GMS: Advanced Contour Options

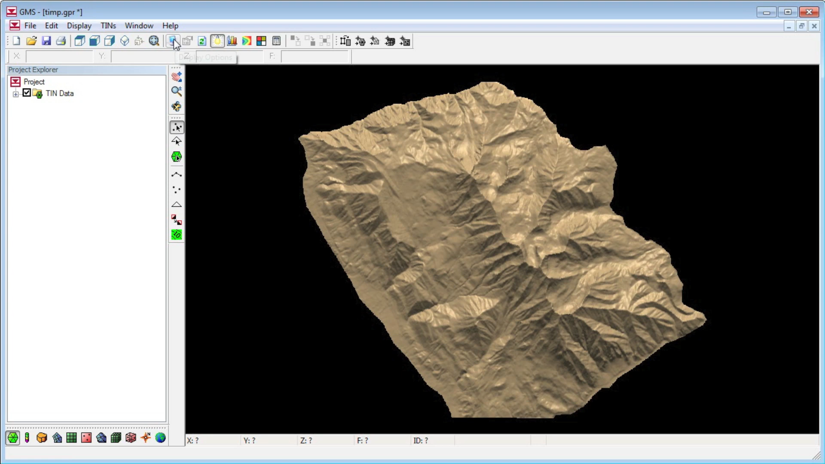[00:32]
We'll turn on contours. The default contours are linear.
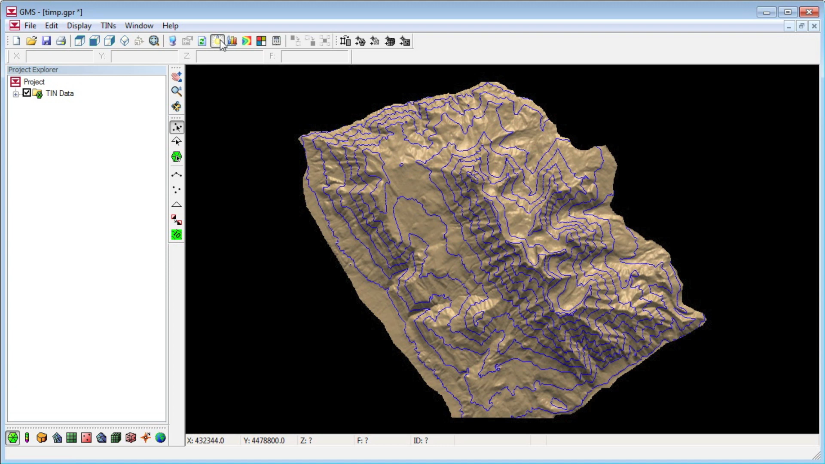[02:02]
We'll turn off the lighting to see the contour lines better. We'll switch back to using a color ramp and change to color fill contours.
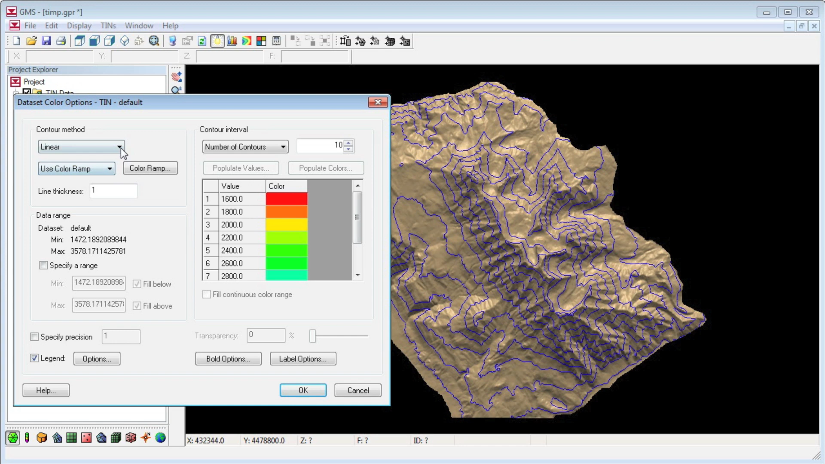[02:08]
The color fill option results in solid color bands. The fill continuous color range option causes the colors to transition smoothly.
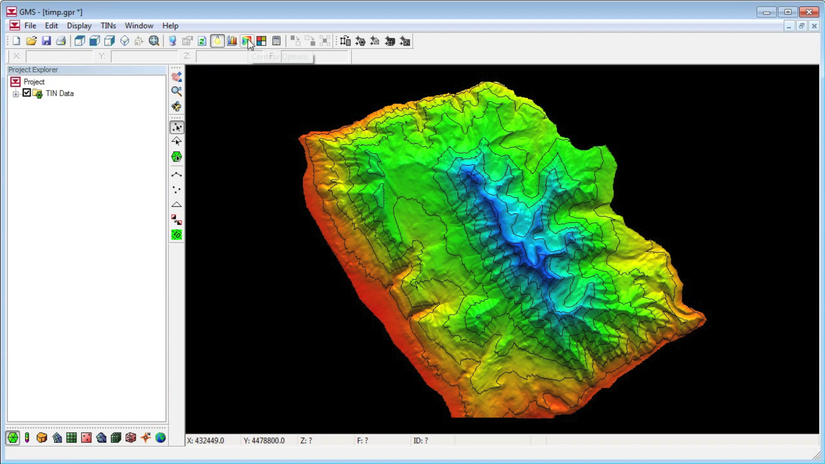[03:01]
Now we'll switch to the color fill and linear option. We can also change the color ramp.
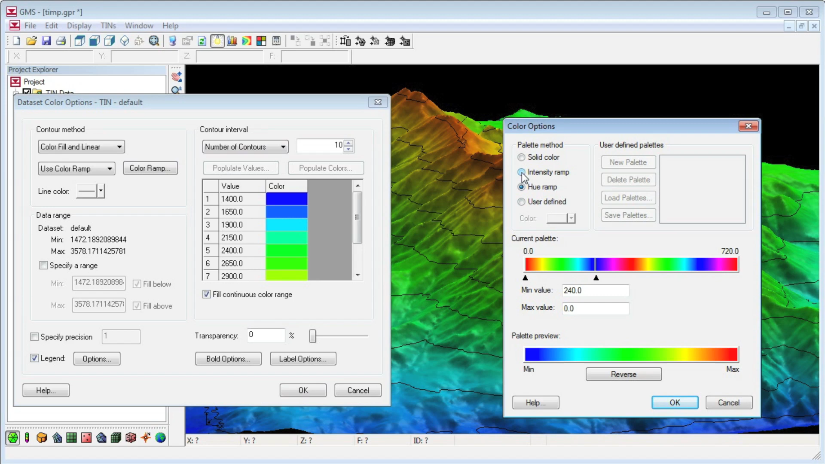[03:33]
Next we'll switch to an intensity ramp. Next we'll switch to an intensity ramp. We can also change the color ramp.
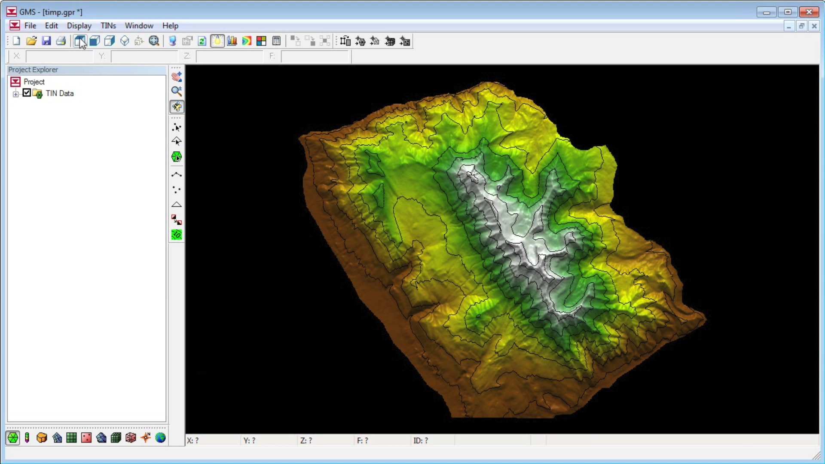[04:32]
The contour interval controls the number and values of the contours. For example, we can specify a different number of contours.